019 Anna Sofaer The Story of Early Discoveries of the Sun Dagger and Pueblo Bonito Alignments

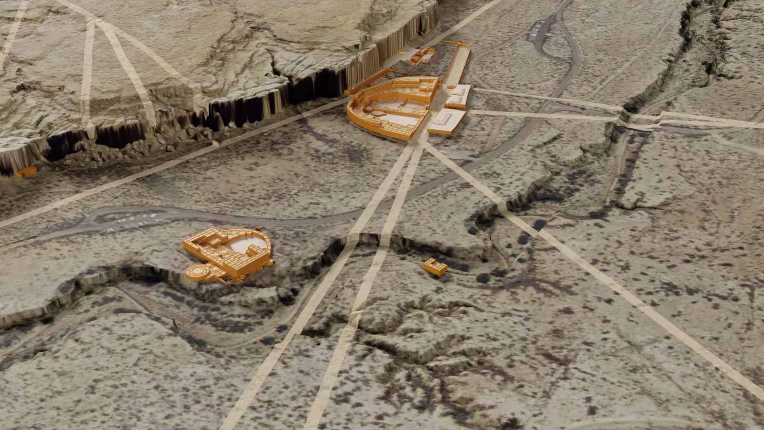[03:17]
to the sun in this case, with major axes to the sun.
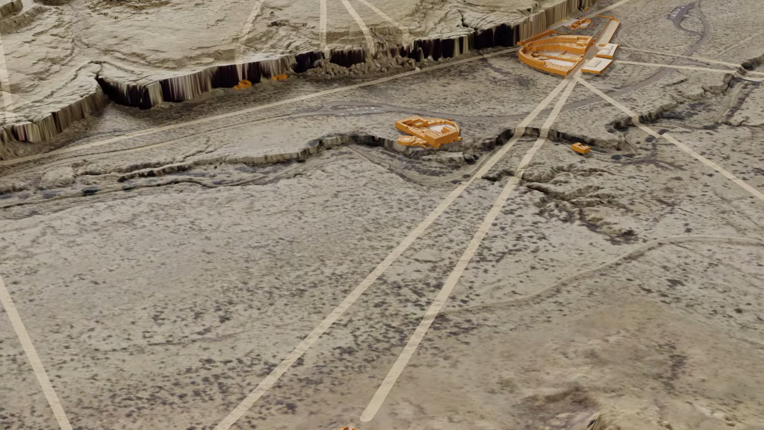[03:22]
This wall that's the exterior wall of Pueblo Benito,